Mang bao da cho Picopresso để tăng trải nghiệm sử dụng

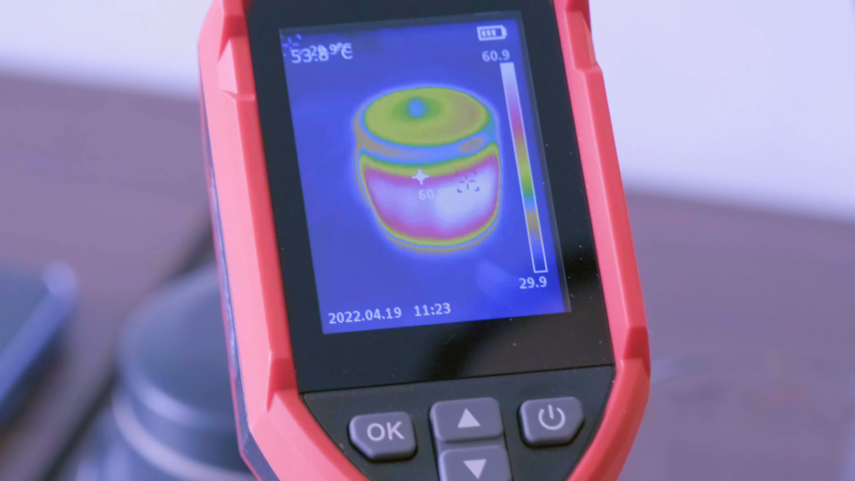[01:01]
Nên nhiệt độ nó đang ở khoảng chừng 60 độ C ở phần vỏ bên ngoài.
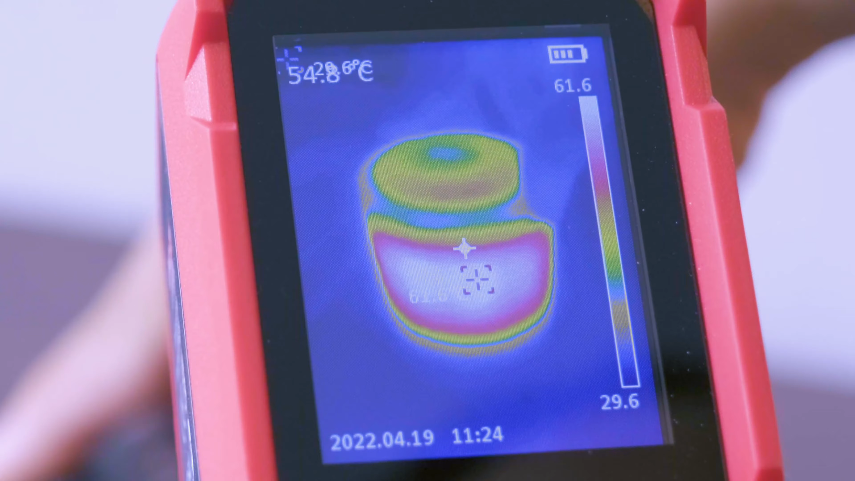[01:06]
On screen: spot 54.8°C
Đây là lúc mình đang không có dụng ốp ha. Thì đây là ở giai đoạn mới ủ nóng thôi.
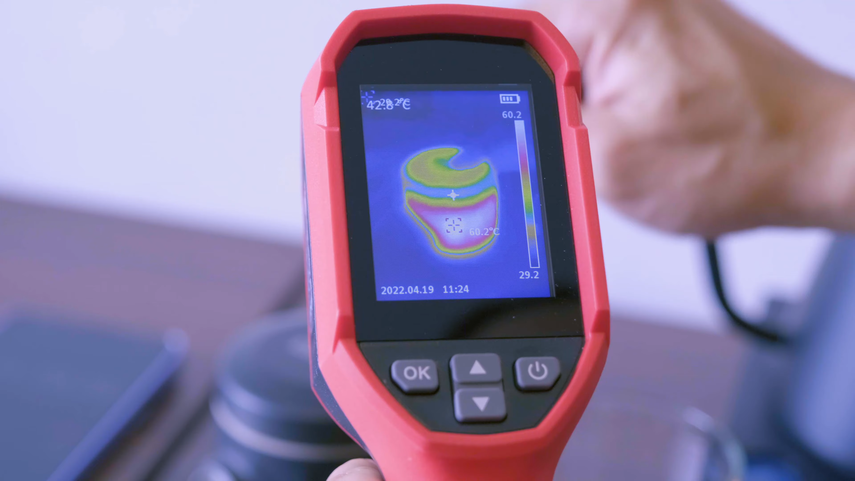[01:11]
Giờ mình sẽ bóp cái nước này ra và mình sẽ bỏ nước lần thứ 2 để mình pha cà phê. Bóp nước nè. Vậy khi chúng ta pha cà phê với Picopresso thì chúng ta cũng phải có giai đoạn ủ nóng dụng cụ như thế này.